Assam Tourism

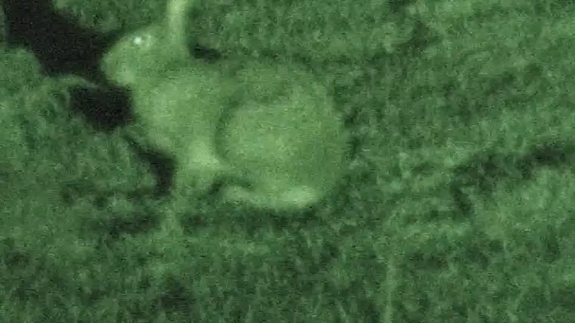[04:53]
Hespid Hare and Golden Langur has bestowed a special status to Manas.
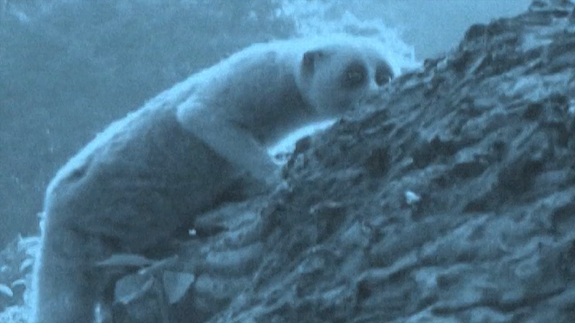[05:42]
Likewise, the two tailless primate species, Slow Loris and Hulog Gibbon are found only in northeast India.